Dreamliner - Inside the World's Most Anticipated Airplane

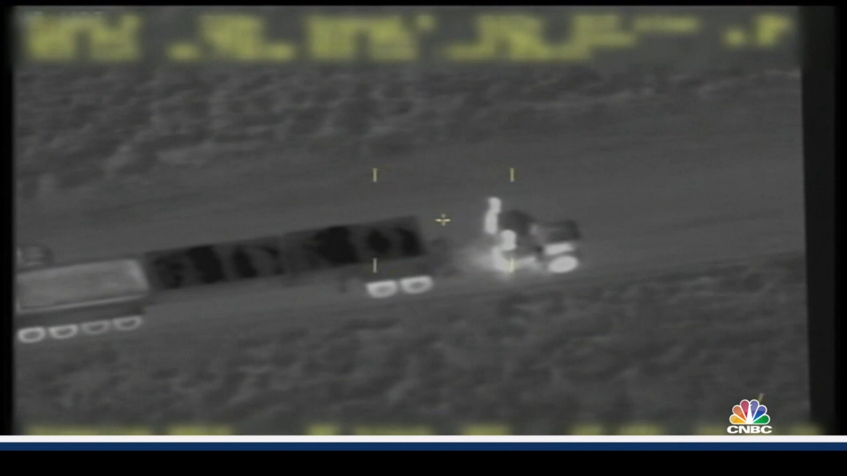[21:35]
Undetectable at 2,000 feet, it uses video and thermal imaging to track enemy movements and pinpoint weapons they've just used, all while staying aloft for 24 hours at a time.